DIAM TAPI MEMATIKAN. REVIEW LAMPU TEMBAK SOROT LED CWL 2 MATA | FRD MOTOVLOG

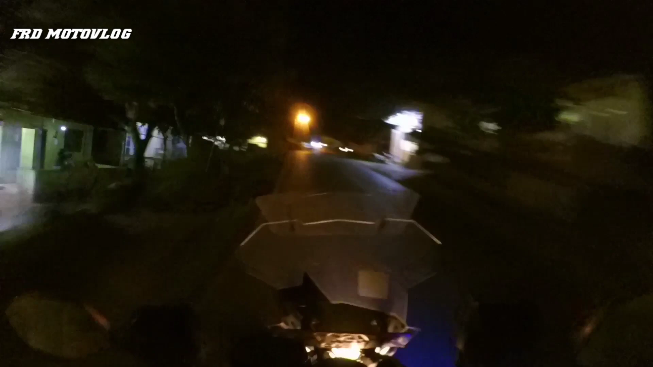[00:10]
Nanti pas agak gelap nih tempatnya,
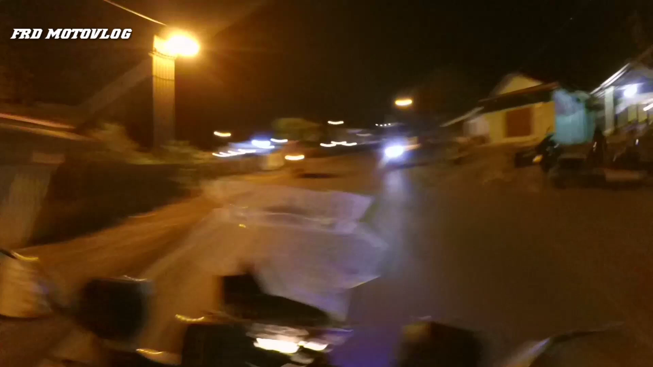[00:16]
kita akan tes seberapa terang lah lampu ini.
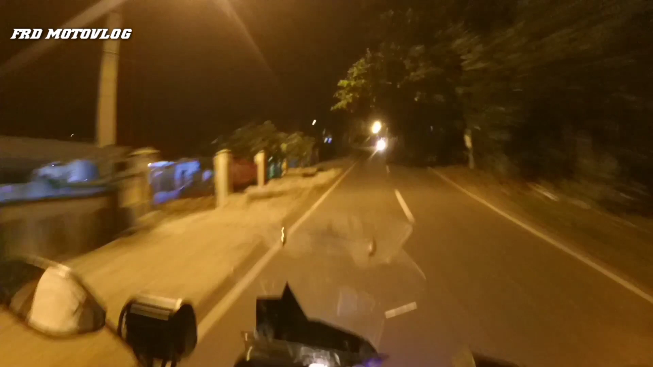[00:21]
Ini lampunya itu modelnya kayak garis-garis doang gitu ya.
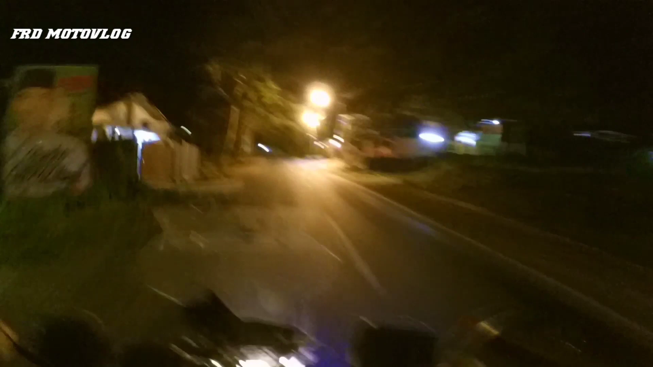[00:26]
Dibilang mirip HID ya, mirip, tapi bukan Pro G. Nah, seperti ini, Pak. Jadi dia mencar ke bawah. mencar ke bawah. Mencarnya fokus gitu.
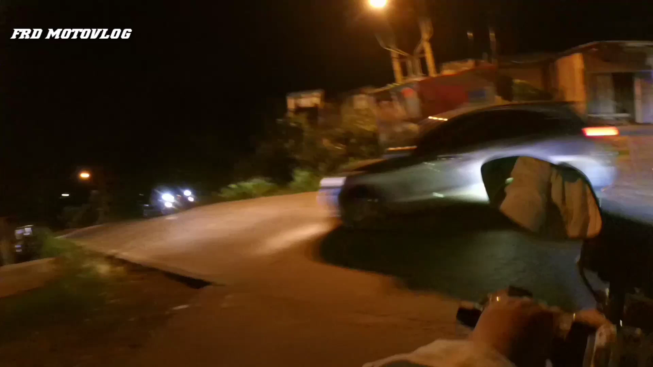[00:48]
Jadi model-model lampunya dia kayak
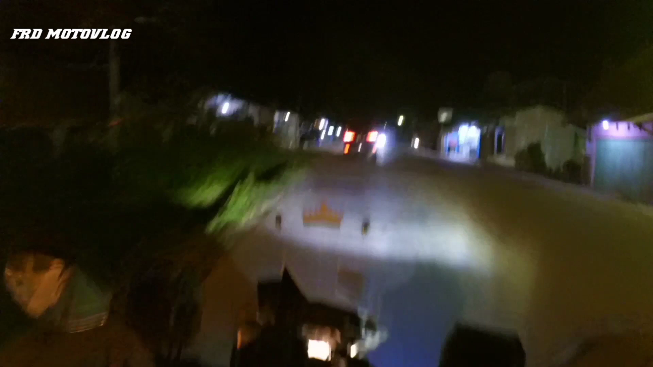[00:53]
lampu-lampu di mobil-mobil HID lah.
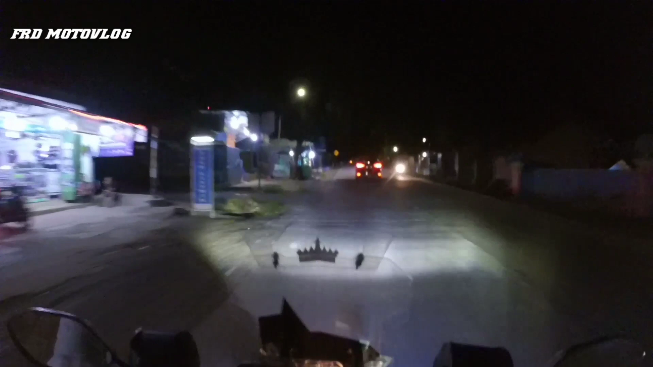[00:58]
Kayak mobil Pajero tuh ya, itu kan lampunya kan dia nyebar nih, kayak lampu yang mobil di depan nih sama.
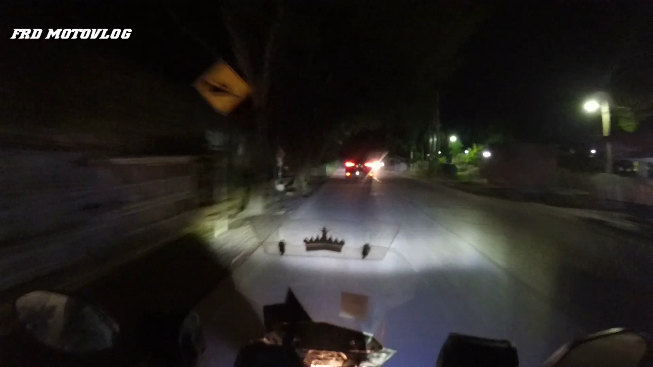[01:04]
Ini untuk lampu yang ini aja, yang dua garis.
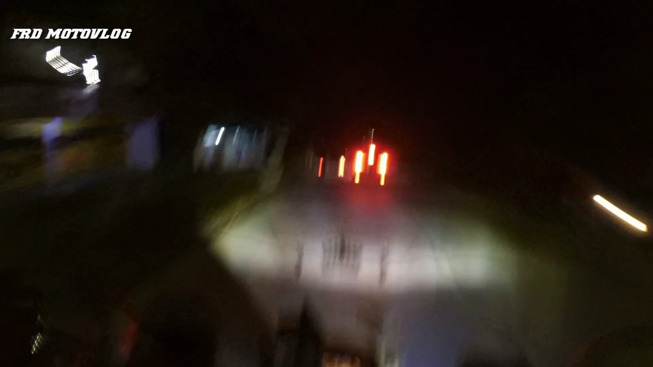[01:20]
Kan ada yang tiga garis tuh. Itu udah beda lagi tuh, Pak. Ini tanpa lampu dan ini dengan lampu. Ini tanpa lampu dan ini dengan lampu ya. Lumayan terang.
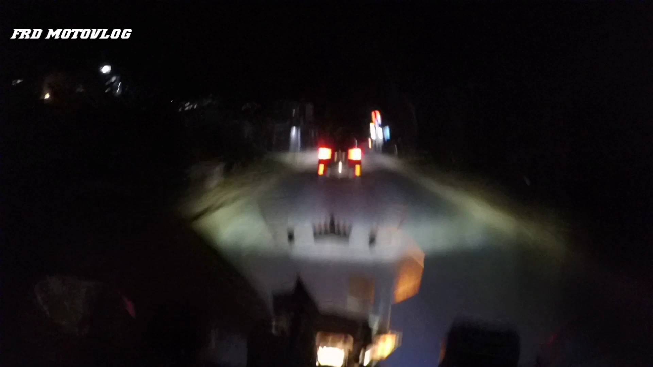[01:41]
Coba ini saya salip pakai lampu dim. Nah, itu lampu dim. Ini kalau lampu dim digunakan ketika saya biasanya mau nyalip-nyalip mobil besar ya. Tapi juga kadang kita harus berpikir ke depan, kalau ini kasihan lah yang di depannya silau.
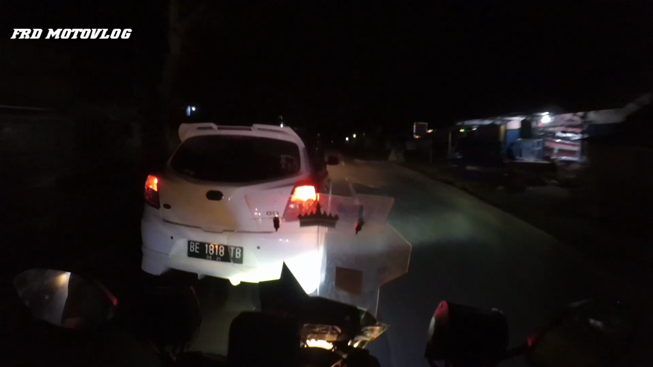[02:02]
Ya kadang depan juga itu silauin loh, Pak. Nah, kita gini silau. Lagi lampu-lampu yang putih itu. Itu lampunya silau. Nyalauin mata. Ini untuk lampu tembak seperti ini. Ini tanpa lampu, ini lampu tembak, ini lampu sorot.
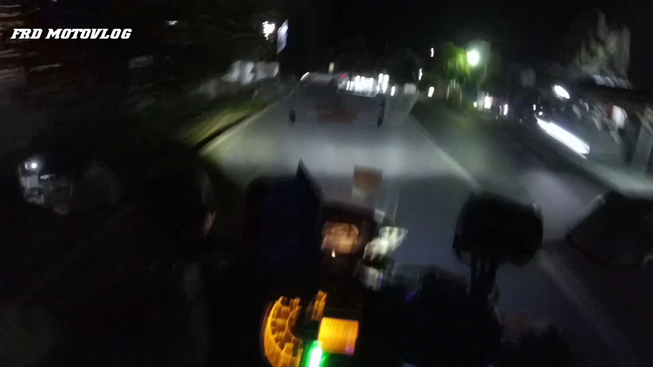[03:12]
ngedip dia lampunya, Pak. Enggak kuat akinya.